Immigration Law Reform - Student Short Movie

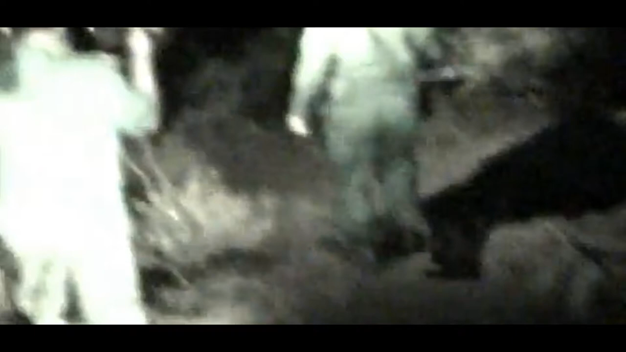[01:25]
They're right in the middle of the wash. Keep coming. Keep going more. They're still walking more.
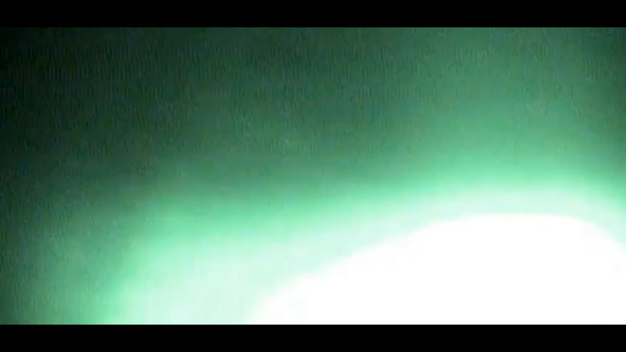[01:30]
Keep going low, low, low, low.
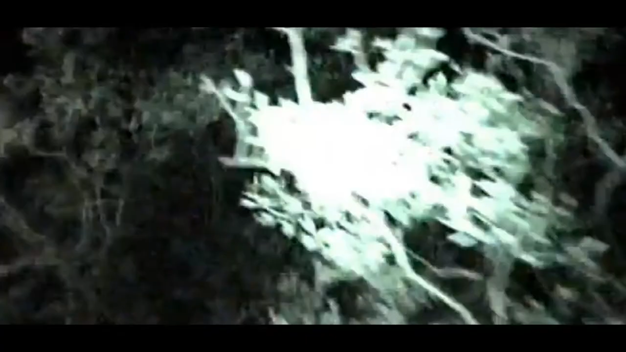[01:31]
Five, six, seven. We're in front of you. Let's go!
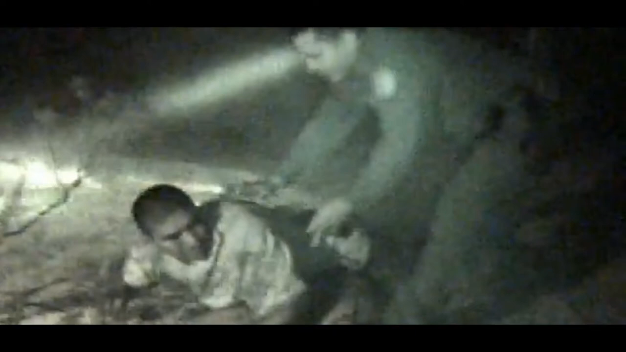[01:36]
Sit down below! Go back! Once more, control agents move in.